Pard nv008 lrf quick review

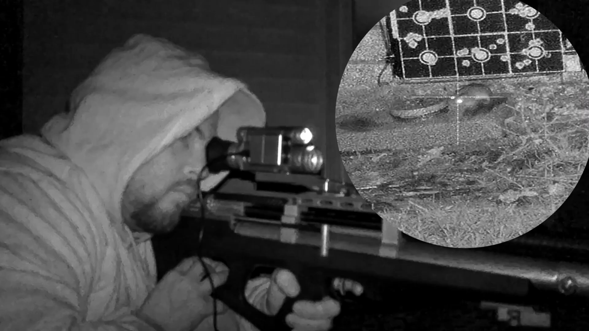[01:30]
For that kind of money, you're expecting way better quality of video and the PAR is not the greatest downrange when you use the maximum magnification.
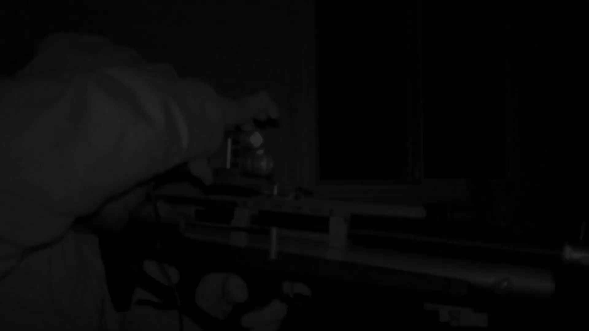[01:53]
The inner system of the PAR works easy and it's very simple to understand.
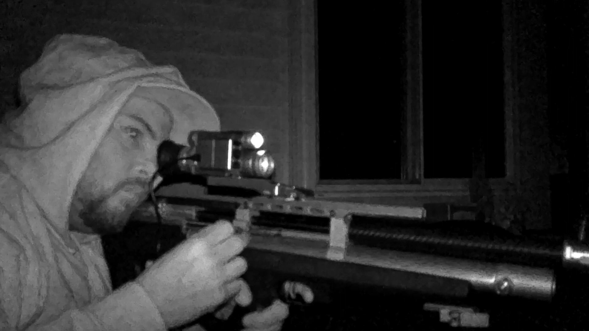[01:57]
The only problem that I had is I gotta take my time to get used to the buttons.
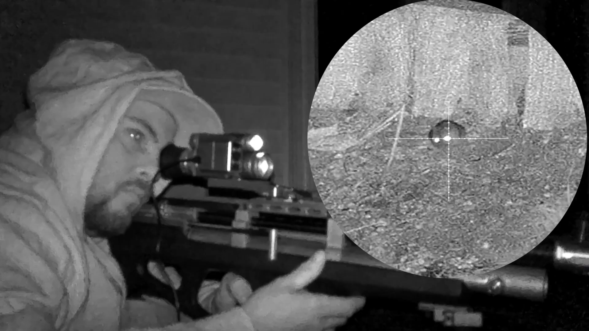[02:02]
You will get better quality of video with the PAR MV-007 with a high quality scope.